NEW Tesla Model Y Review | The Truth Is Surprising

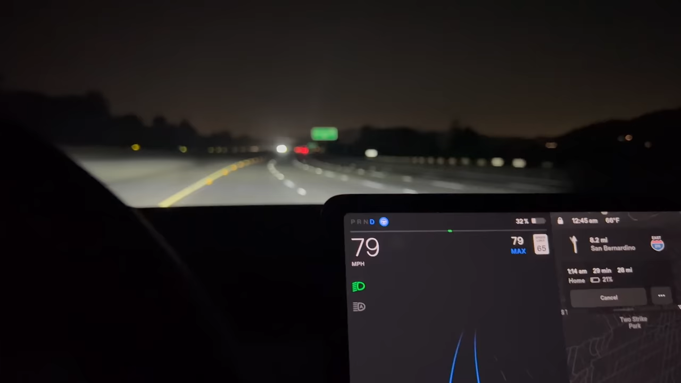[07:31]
Auto headlights work great, but brights sometimes have issues. To me, these are the main things people don't expect to be mainly controlled on screen. In practice, I'm very used to it, and I don't miss the physical controls since I use them so infrequently.